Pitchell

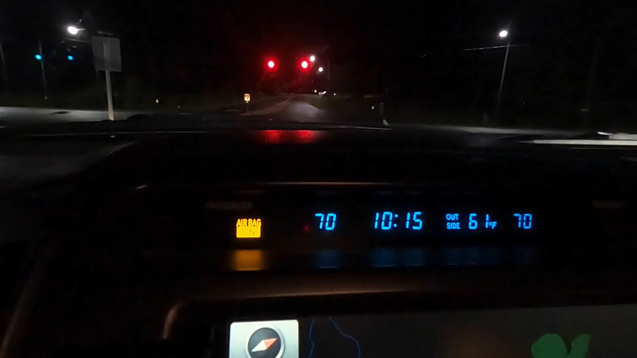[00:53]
That's why it's dark out, as opposed to 10:15 a.m. Wouldn't be dark out. We're en route to Pisgah.
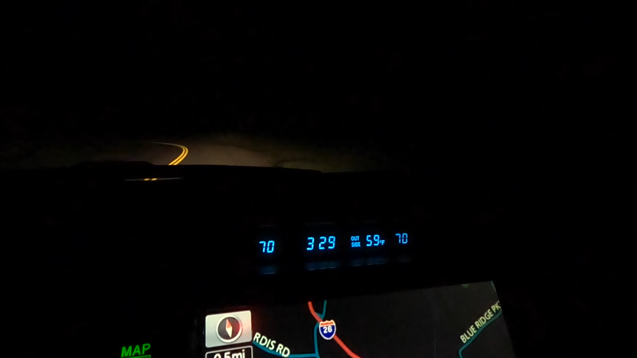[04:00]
It is 3:30 in the morning, and hopefully we'll be seeing her